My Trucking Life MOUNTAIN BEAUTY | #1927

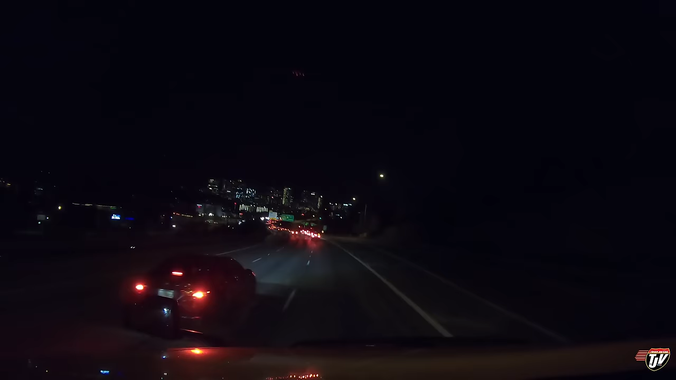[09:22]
I believe this is Bellevue, Washington. Washington, just sort of right next door to Seattle, Washington. It's all the same city. To me, anyways. Anyone who's not from here would say it's just another downtown right here within the same city of Seattle. But, once again, locals would, I'm sure, disagree. Let's just call it Seattle. We're here in Seattle. I always like this highway. It goes right past their downtown here.
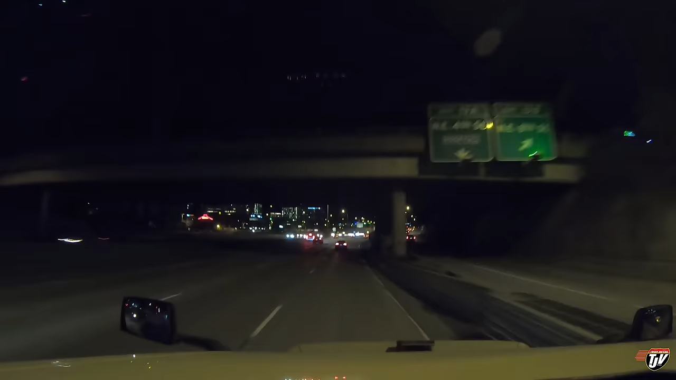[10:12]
Look how many people are here. It's almost 9 o'clock at night. People everywhere. Cities, I tell you, man. Cities. Not my thing. But, they are pretty amazing to come visit, though. You know? Look at all these massive buildings and all these, like, little cubicles that people live in. Like a box in the sky.
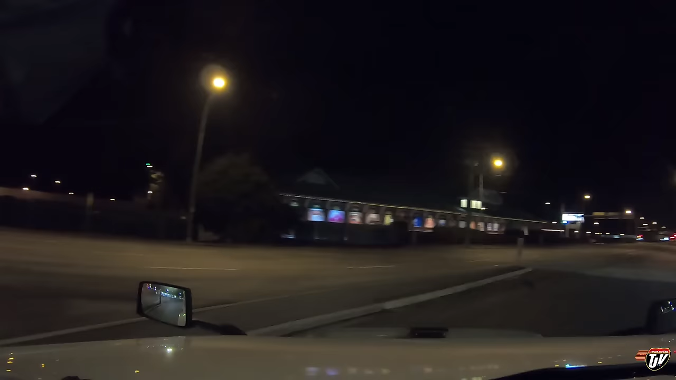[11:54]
I can only mean one thing. We're back home. Well, sort of. We're in British Columbia. I'm from Manitoba, if you're new to the vlog. Very different place than B.C. But, same country. Sort of like being from North Dakota. But, visiting Washington State. And, the scale is closed. Now, that's a proper welcome home. Thank you.
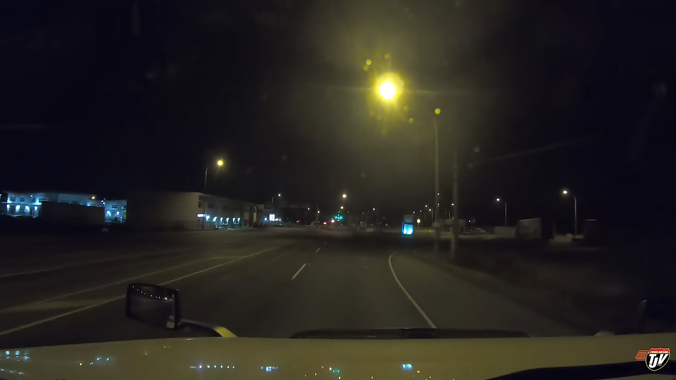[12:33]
That's not very nice. This is the way. This is the proper welcome. Closed scale. That's the way it should be. A closed scale is always the best scale. So, this is... One kilometer. Turn right on. 65A Avenue. Cut that out. So, this is Surrey, British Columbia. Pretty much Vancouver. Same thing. And, we're going to be parking at the customer.